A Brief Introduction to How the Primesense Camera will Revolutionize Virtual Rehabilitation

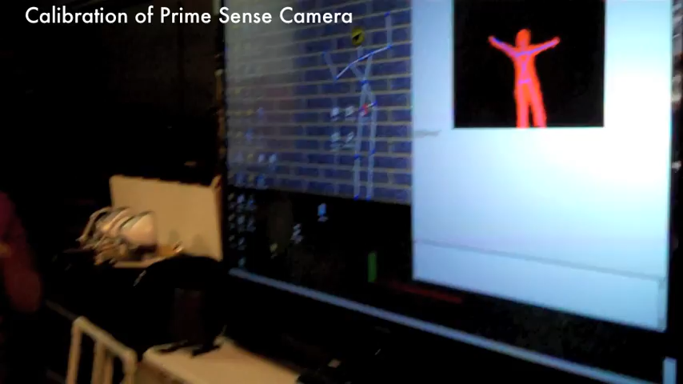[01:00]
whether they're gestures or if we're tracking certain points on the body,